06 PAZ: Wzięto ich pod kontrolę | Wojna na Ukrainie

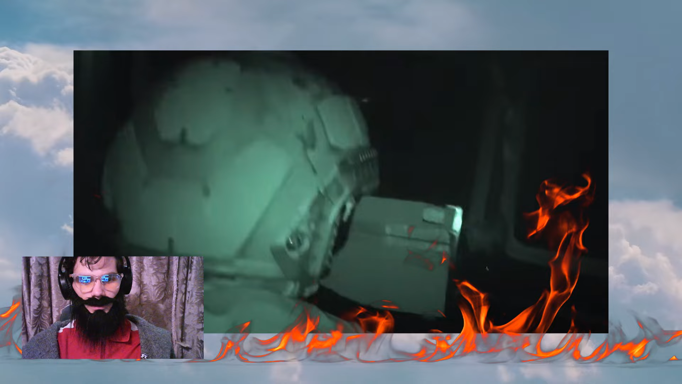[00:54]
Na nagraniu widzimy jak bojownicy płyną łodziami przez morze, ostrzeliwują wieżę, jak jedna z nich płonie, a następnie jak ukraiński wojskowy komentuje sytuację będąc na jednej z platform. Wojska ukraińskie kontynuują ofensywę w Kurszczynie.